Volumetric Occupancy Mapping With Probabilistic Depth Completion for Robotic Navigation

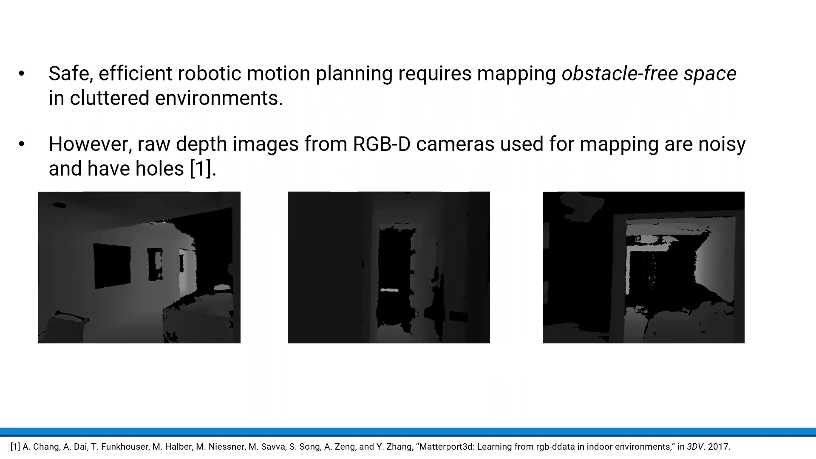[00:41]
This may lead to inefficient or inaccurate mapping performance, limiting the free space discoverable for robotic navigation.
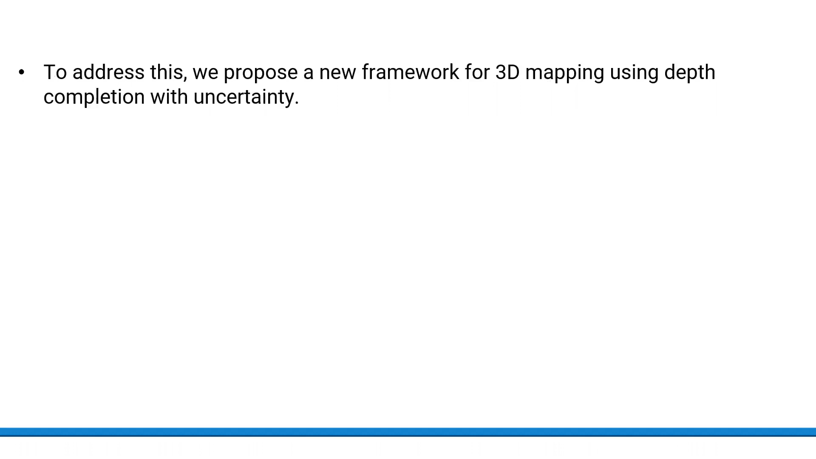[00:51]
To address this, we propose a framework leveraging probabilistic depth completion as an additional input for spatial 3D mapping.
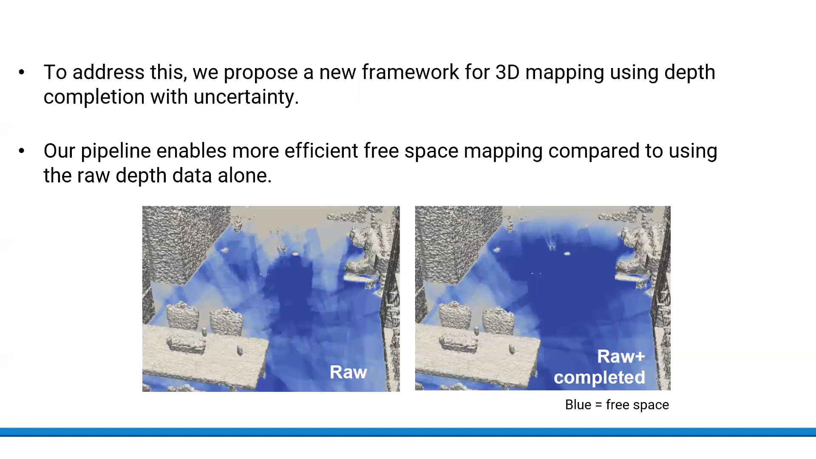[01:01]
Our pipeline enables us to produce maps with more discovered, obstacle-free space compared to using the raw depth images alone.
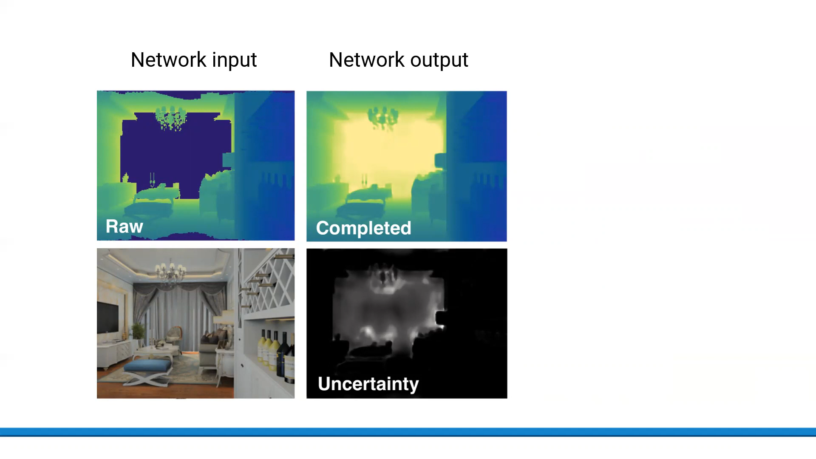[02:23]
It can be seen that our network yields consistent uncertainty estimates as the wider areas of high uncertainty match the areas of missing depth. For mapping,
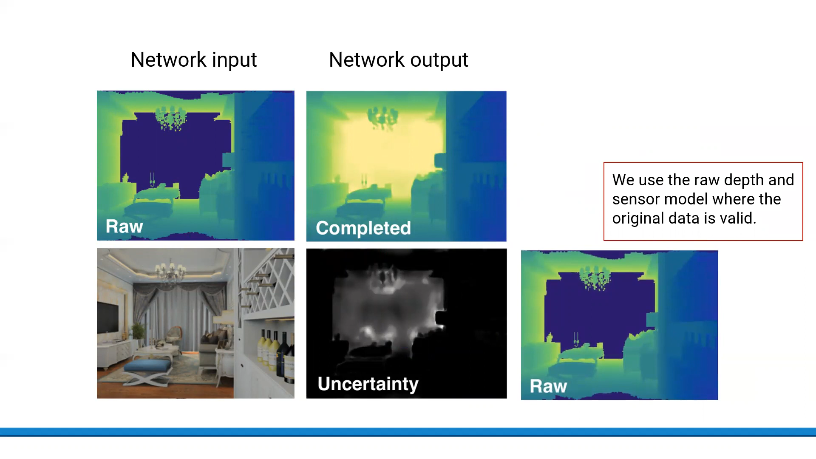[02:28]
we use the raw depth and a standard camera sensor model where the original data is valid and there are no holes.
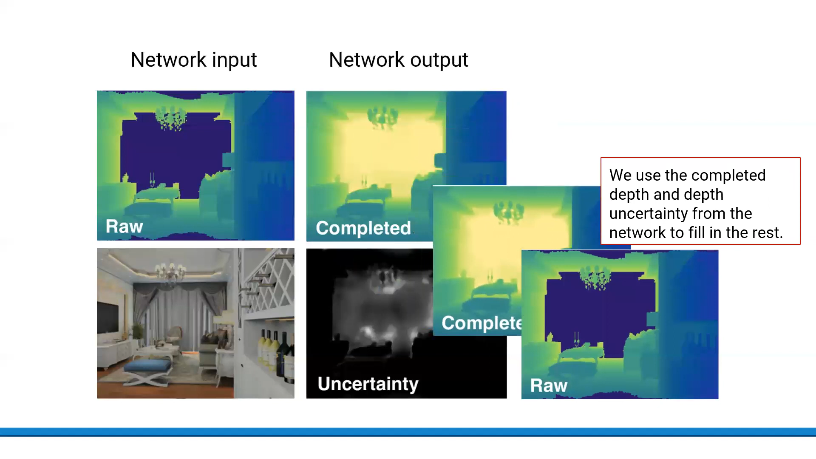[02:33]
We then allow our network to fill in the missing information using the completed depth and the depth uncertainty. We use this combined image for mapping.
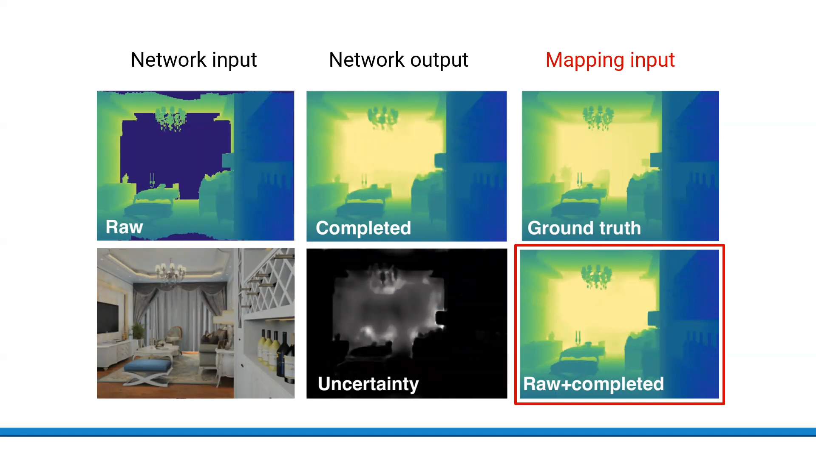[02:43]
It preserves the details from the original raw depth while also containing additional information provided by our trained network.
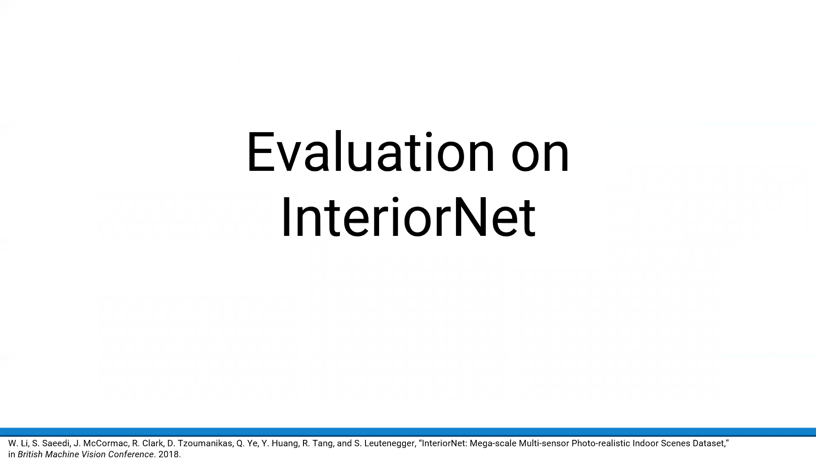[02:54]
We evaluate our approach on InteriorNet, a synthetic dataset of indoor scenes where ground-true depth is available. These animations show visualizations of the free space in blue discovered by the two mapping strategies. On the left by using the raw depth alone, as in standard mapping, and on the right our combined mapping approach with both raw and completed depth.
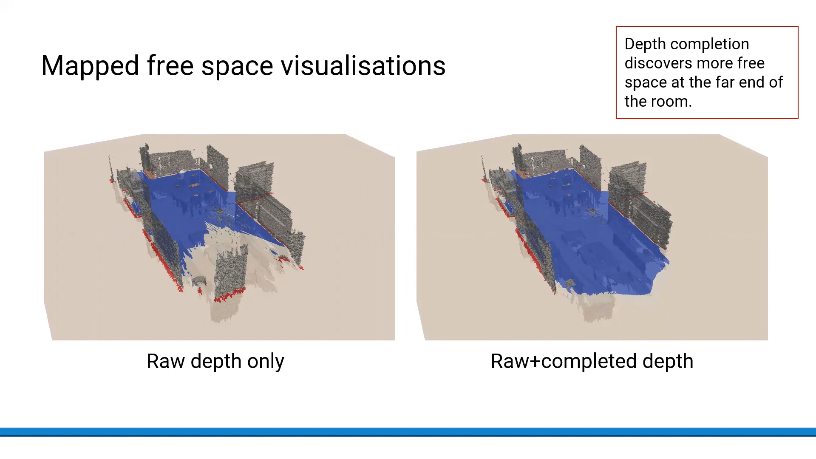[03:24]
By providing more information for mapping, depth completion allows us to discover more free space, especially at the far end of the room. This is further confirmed by studying the 2D cross-sections of free space in the scene. The free space map using probabilistic depth completion on the right is qualitatively much more similar to the map obtained from the dataset depth ground truth, shown on the left.
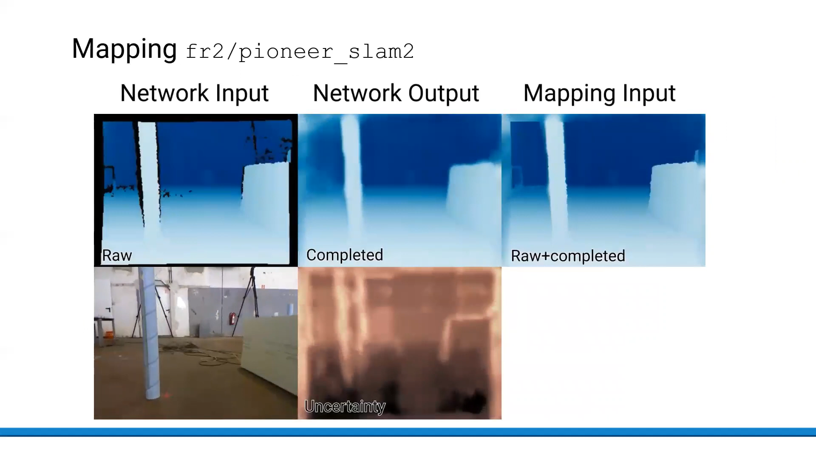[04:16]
Here is a video of our mapping approach in action. On the left,
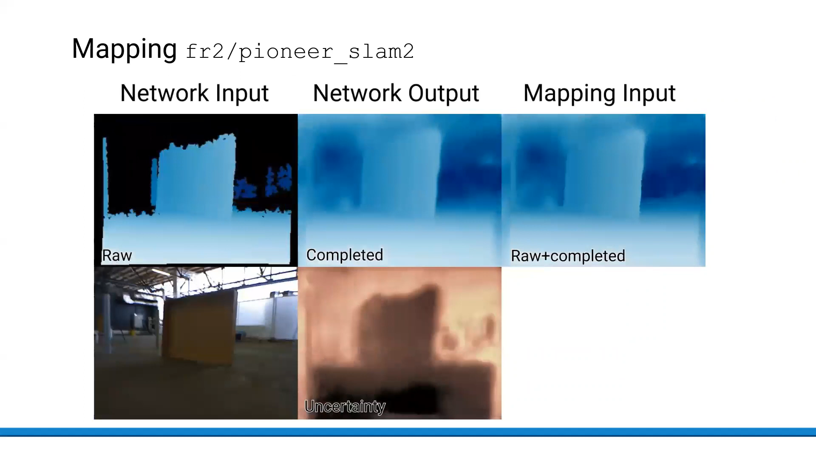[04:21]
we can see the raw depth and RGB images passed through the probabilistic depth completion network,
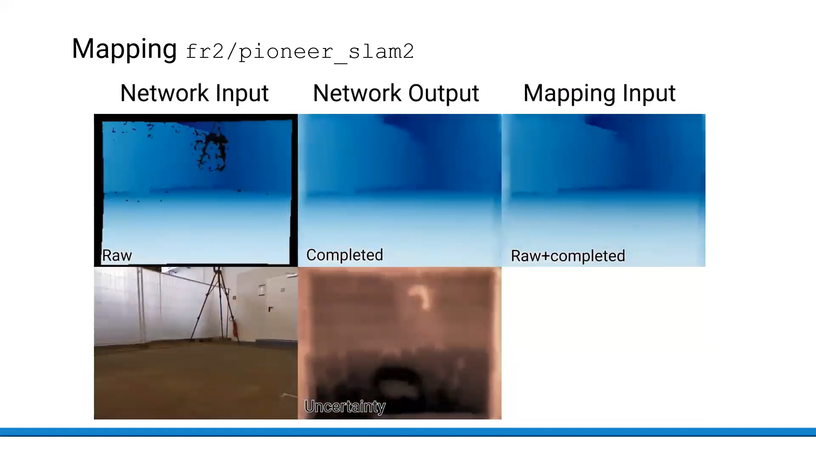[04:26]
in the middle of the completed depth and depth uncertainty obtained from the network, and on the right the combined image serving as input for occupancy mapping.
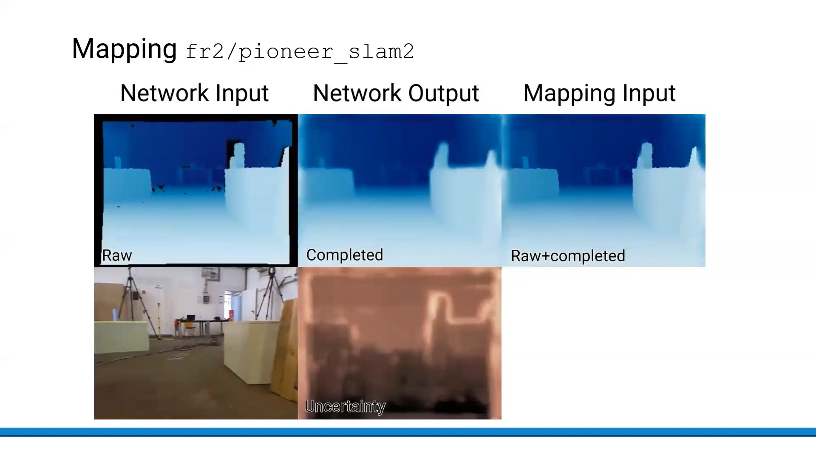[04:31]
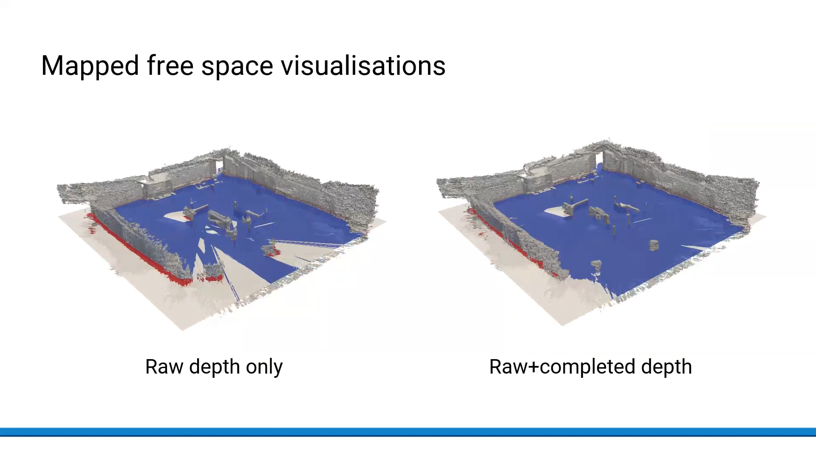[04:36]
Finally, these animations show the corresponding visualizations of free space using the two mapping approaches.
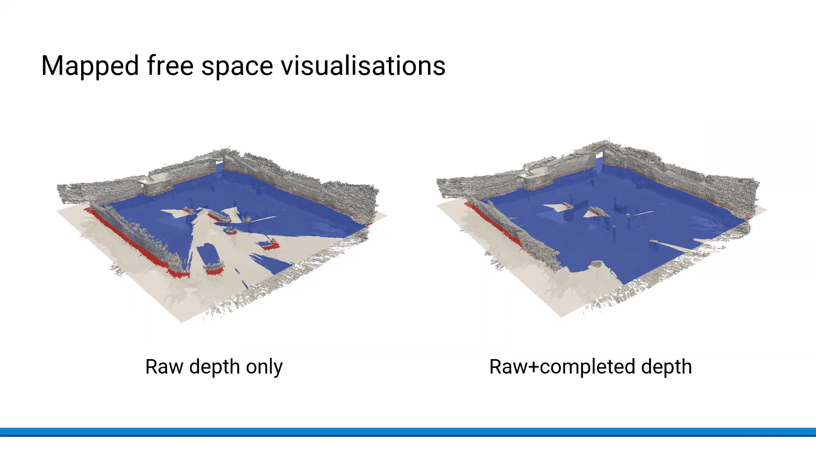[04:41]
As before, our proposed approach uncovers much more free space and is more suitable for robotic navigation.